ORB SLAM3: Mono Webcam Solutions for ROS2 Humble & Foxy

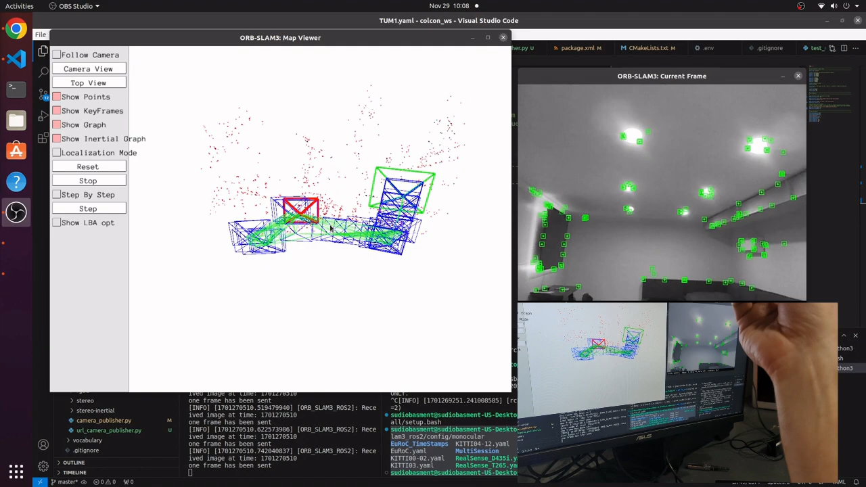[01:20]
and it's one of the only open source SLAM software that lets you use a webcam. And that's exactly why we're using it. So I'm drawing a map right now. These blue rectangles are what the
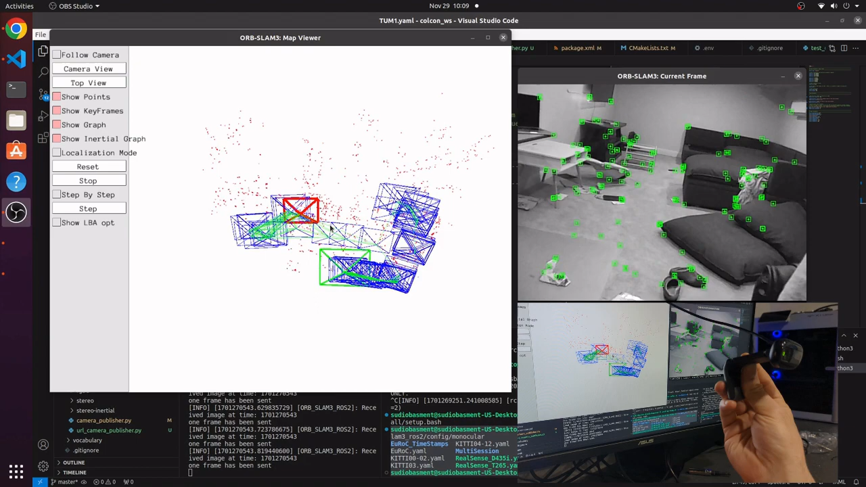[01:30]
software perceives to be the location that the camera is. And it's mapping all the points where it sees physical objects, so it can tell the space around it.
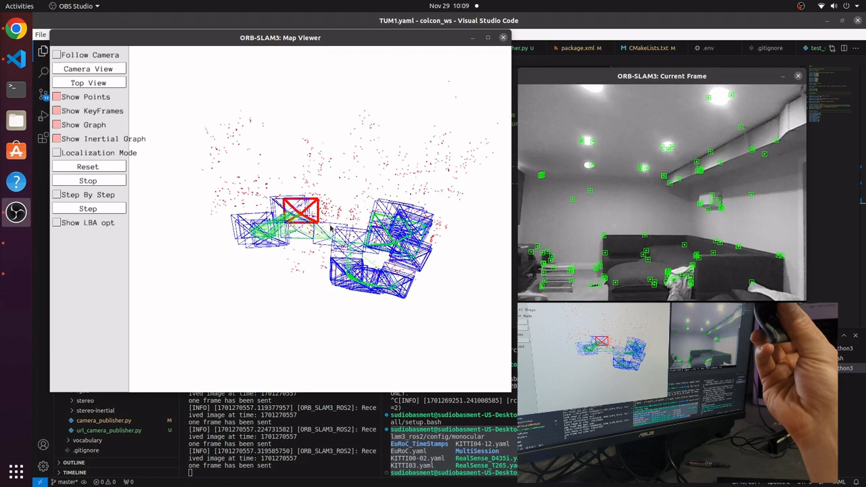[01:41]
What I'm trying to do is close the loop, and you'll see the blue frames shuffle and change when it recognizes that it's back at a place that it has already mapped.
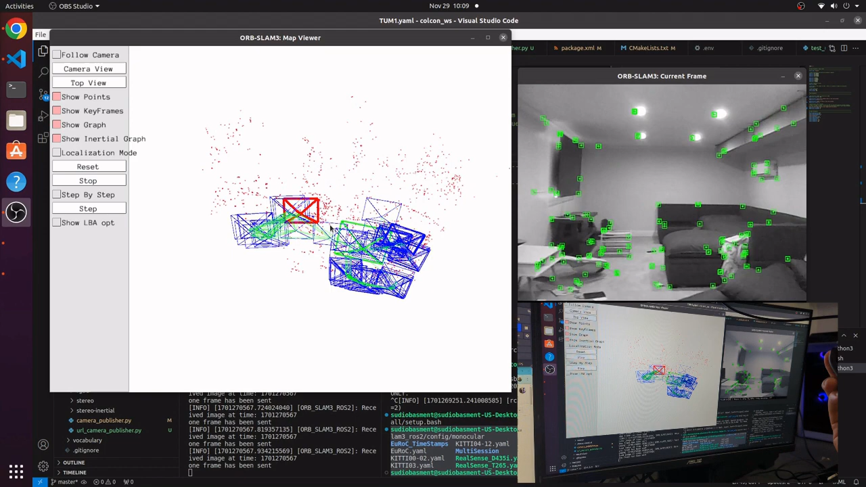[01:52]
On my laptop, using a simple Flask app, I'm streaming my webcam on this IP address at this URL on my local network.
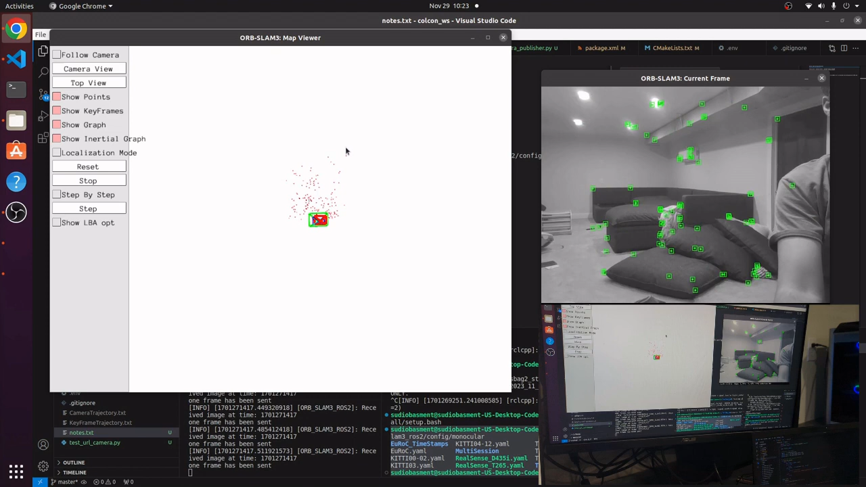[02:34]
As you can see, my laptop is here. I'm going to still be very slow moving my laptop because I'm worried about latency through the network
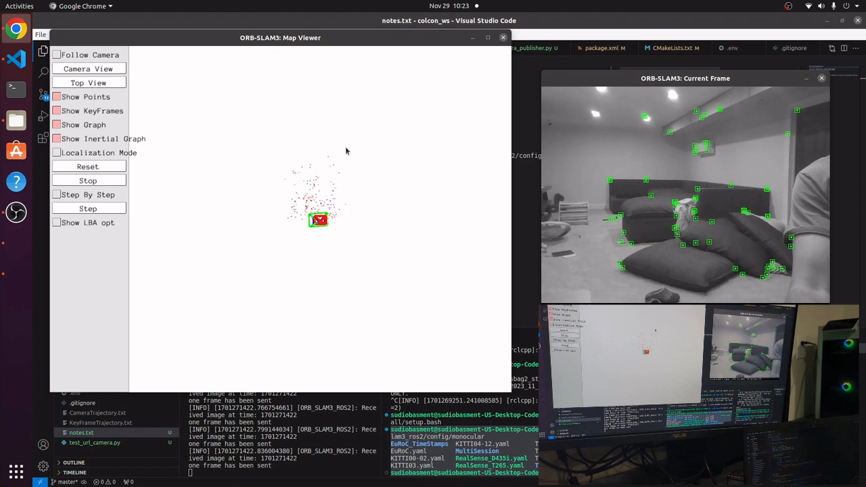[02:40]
impacting the Orb SLAM 3 node's performance. Although if you saw from the URL, it's actually very fast. There's barely any latency. But this allows me to move around and go all throughout my house.
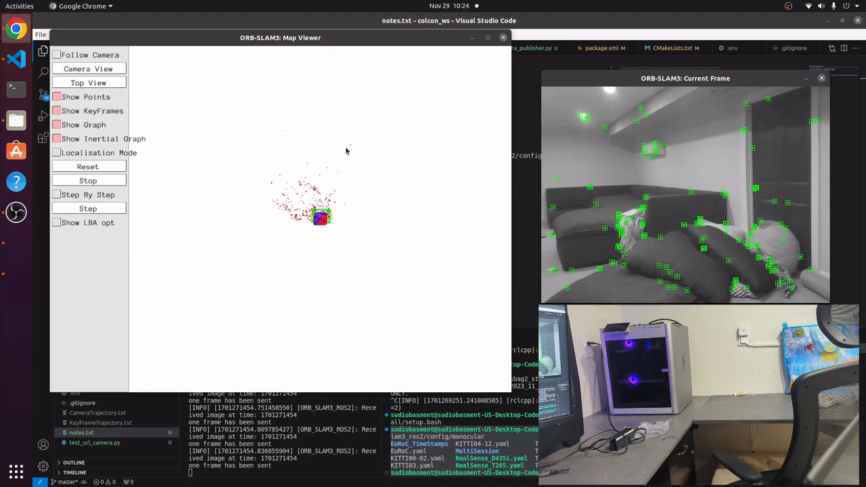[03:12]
And I could build a really large map without being constrained to the wire of a webcam. So we're getting farther away from my computer setup.
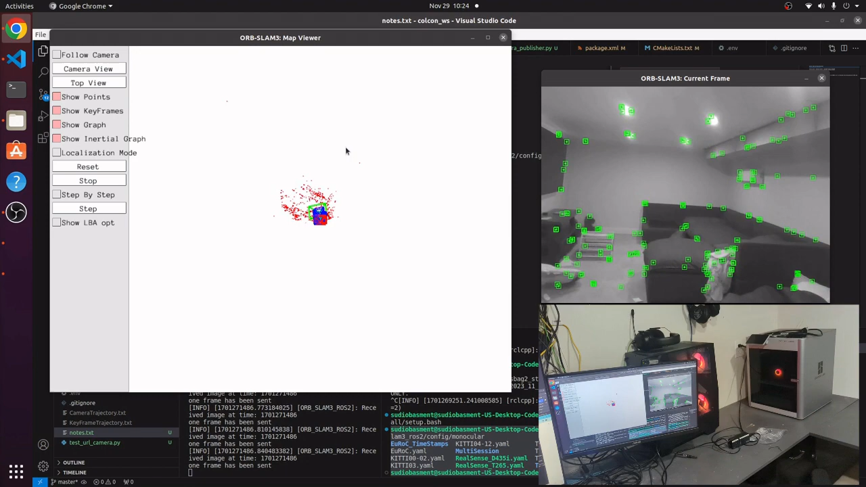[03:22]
And you're going to see, I'm just going to slowly walk my laptop around.
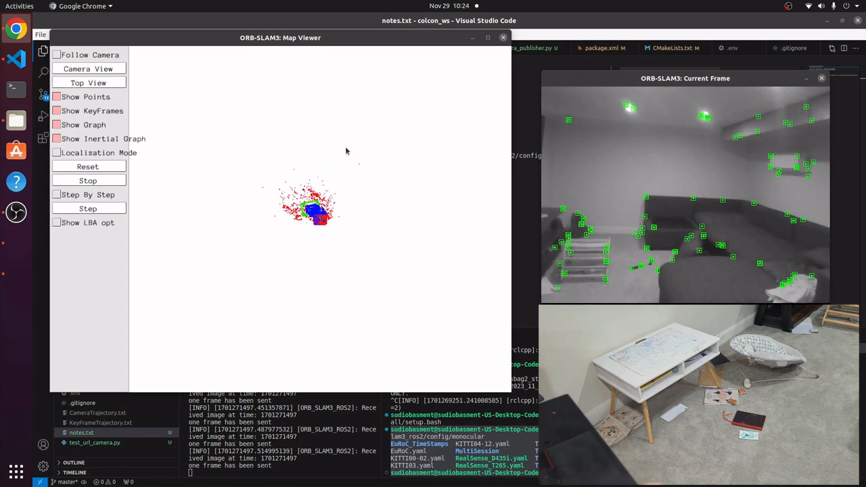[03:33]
I'm moving pretty fast. And we haven't lost connection yet. You can still see it's, you can see that it's still running.
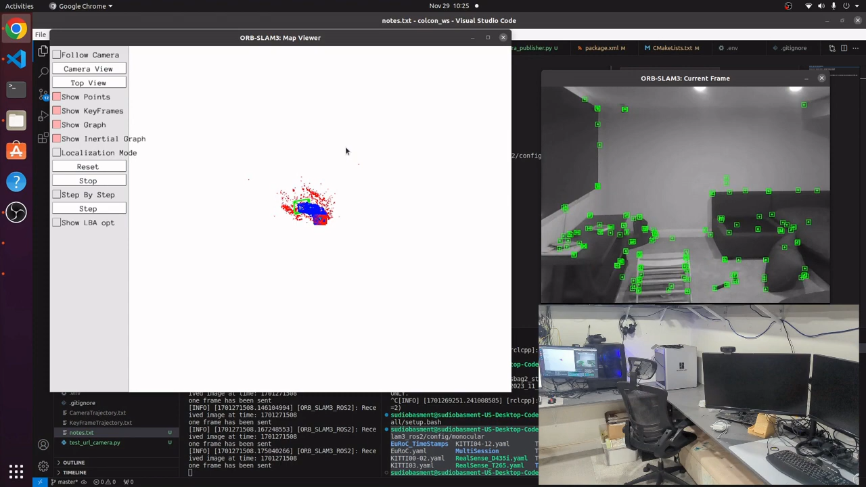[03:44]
I'm going to try and work my way around. Oh, that was a big turn.
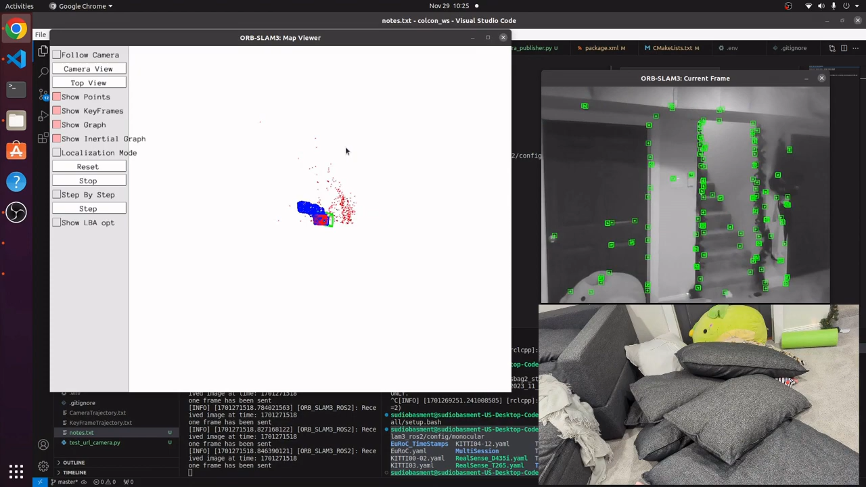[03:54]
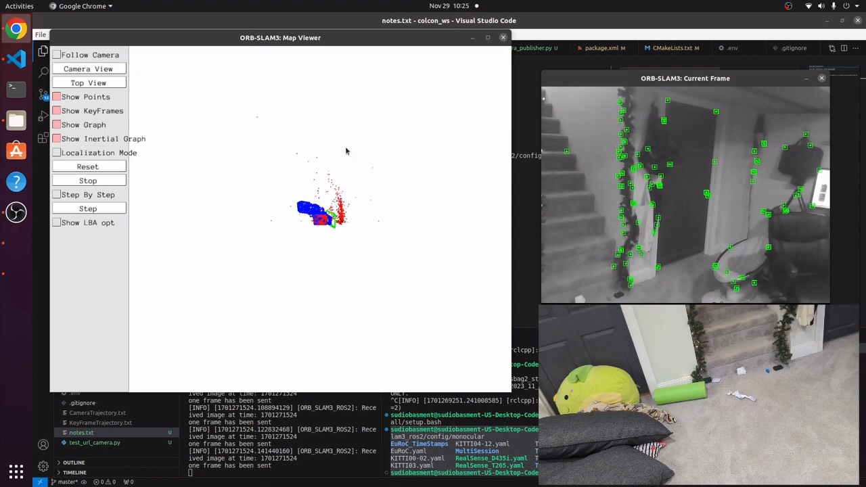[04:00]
I'm going to get a good look at this staircase. Because I really want to learn how to detect stairs.
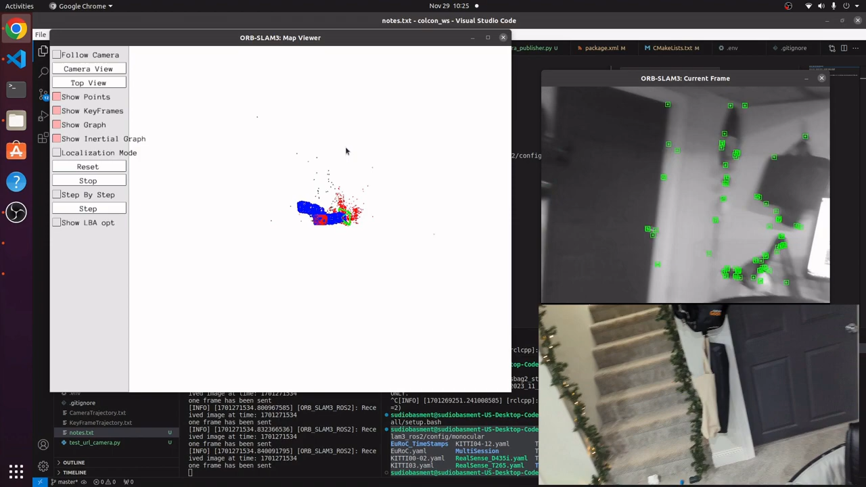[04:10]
Spinning around. Looking at my computer wires.
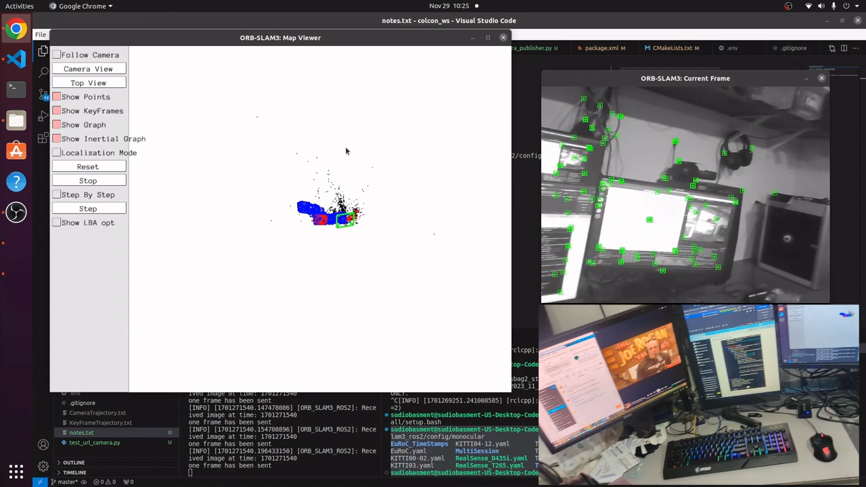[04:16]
And we're going to slowly touch down.
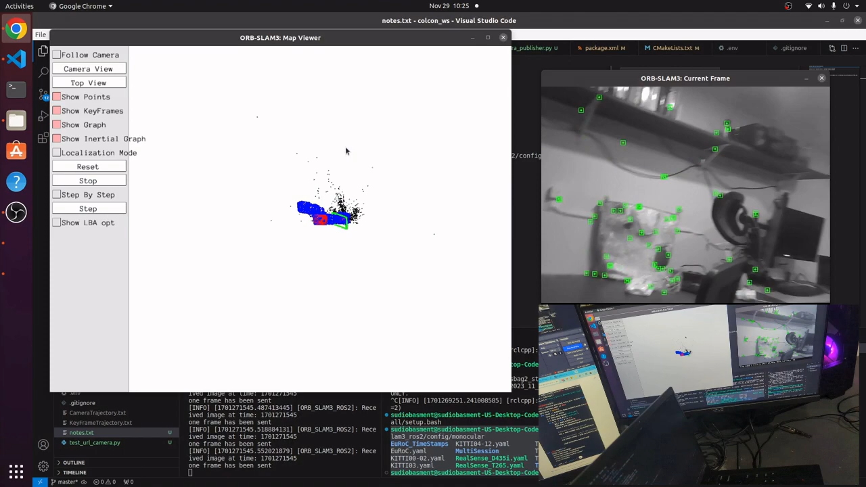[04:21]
Back to where we began. And the position seems a little off from the red. You may have noticed the green dots disappear when I took that turn too fast.
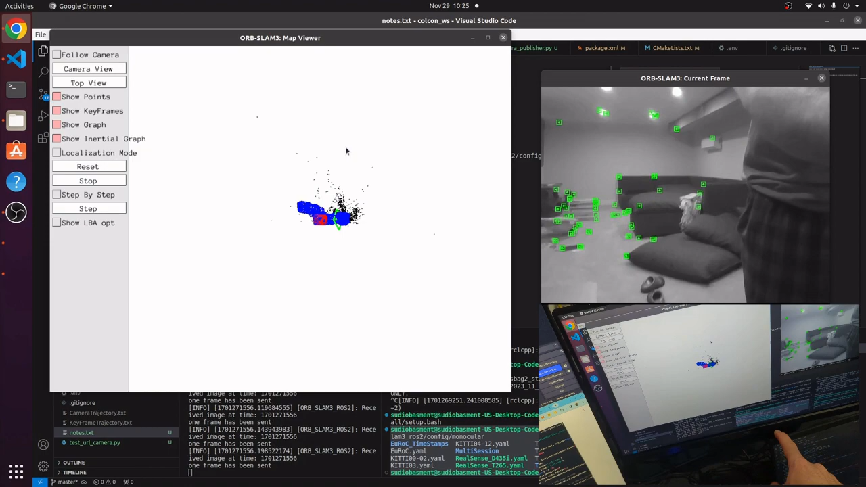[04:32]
Orb SLAM 3 stopped recording the map for just a second. And that's why we didn't line up at the end. You should try out my easy Orb SLAM 3 fork.